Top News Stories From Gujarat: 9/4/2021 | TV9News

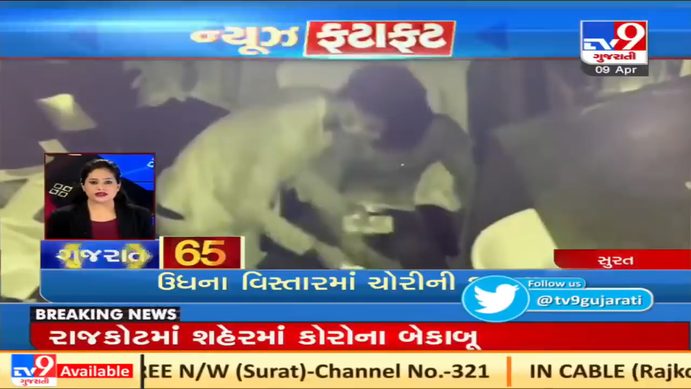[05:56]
રાત્રિના કર્ફ્યુના સમય પર તસ્કરોનો ત્રાસ। દુકાનમાંથી 32,000 ની ચોરી। ચોરીની સમગ્ર ઘટના સીસીટીવીમાં કેદ।